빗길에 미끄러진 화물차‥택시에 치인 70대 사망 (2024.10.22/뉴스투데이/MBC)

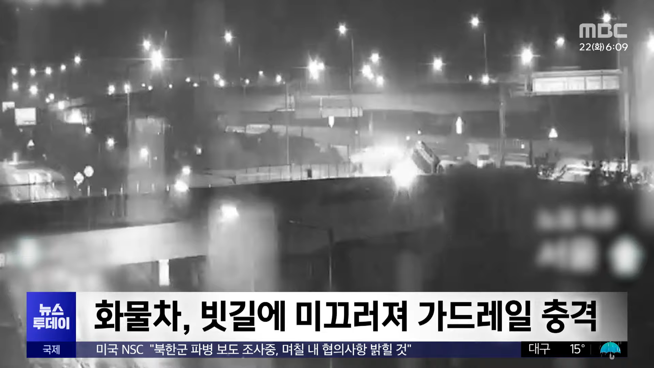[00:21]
오늘 새벽 1시 40분쯤 부산 외곽순환고속도로 기장 방향 노포분기점 인근에서 16.5톤 화물차가 빗길에 미끄러지며 가드레일을 들이받았습니다.